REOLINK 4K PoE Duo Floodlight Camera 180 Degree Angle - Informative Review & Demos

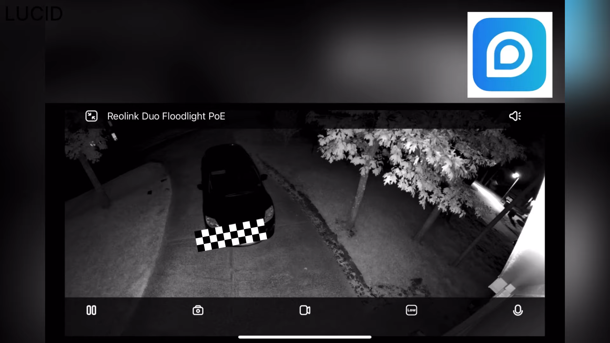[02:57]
Through the REOLINK app or your preferred application, you can zoom in and out and engage in two-way audio communication.
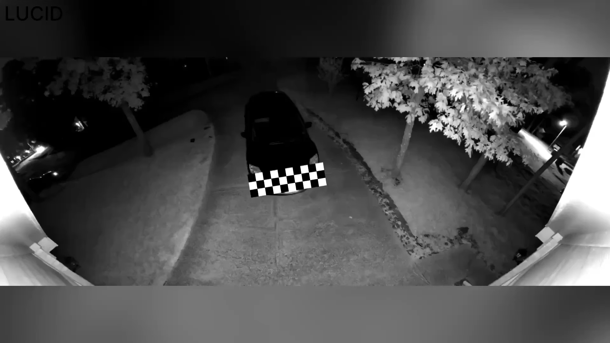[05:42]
you? Using the infrared LEDs, this is a black and white night vision. It appears quite clear and well-defined.